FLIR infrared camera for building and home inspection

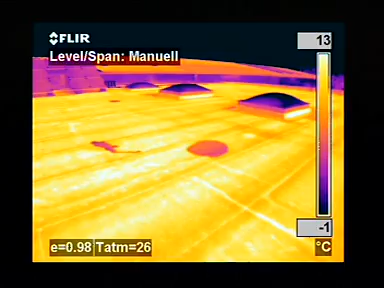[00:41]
On screen: scale top 13°C, scale bottom -1°C
Tremendous savings can be made by repairing wet areas rather than replacing the entire roof.
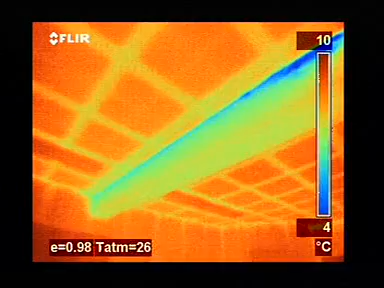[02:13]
On screen: scale top 10°C, scale bottom 4°C
the elimination of this potential construction fault an expensive and cumbersome process.
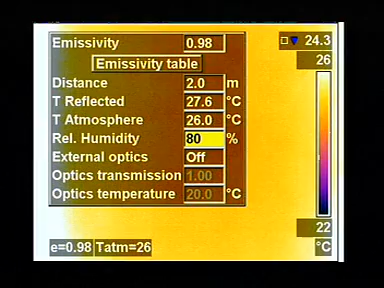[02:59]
All parameters used to identify potential condensation areas,
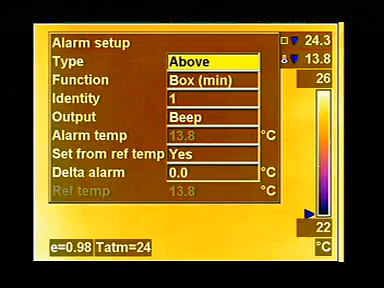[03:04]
On screen: scale top 26°C, scale bottom 22°C
such as relative humidity and object temperature, can be set in the camera in the field.
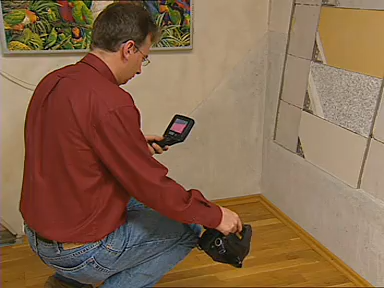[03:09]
Critical areas susceptible to condensation are automatically colored using a transparent color alarm,
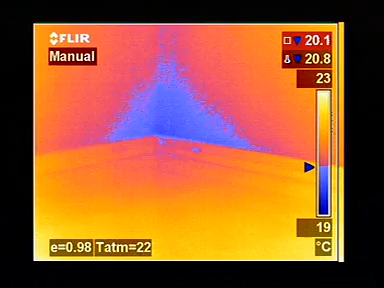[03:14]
On screen: scale top 23°C, scale bottom 19°C
which enables the building inspector to see the problem area and its structure at the same time.
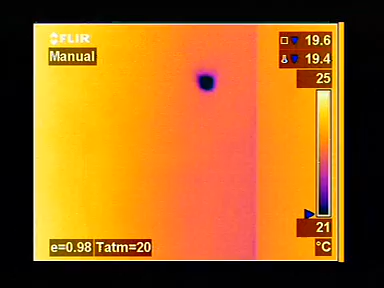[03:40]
On screen: scale top 25°C, scale bottom 21°C
It gives an instantaneous visualization of the heat losses, humidity and air leaks that can occur in buildings.
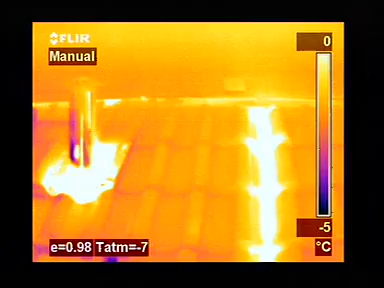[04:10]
On screen: scale top 0°C, scale bottom -5°C
Infrared thermography also provides valuable information during the renovation of building.
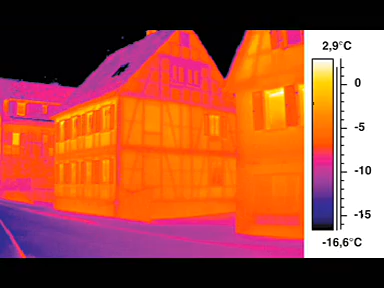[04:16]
On screen: scale top 2.9°C, scale bottom -16.6°C
Hidden framework constructions clearly become visible in the infrared image.
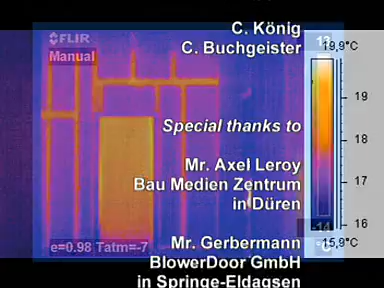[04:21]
On screen: scale top 19.9°C, scale bottom 15.9°C
Whatever the problem, Thermacam B-series infrared cameras will make them clearly visible.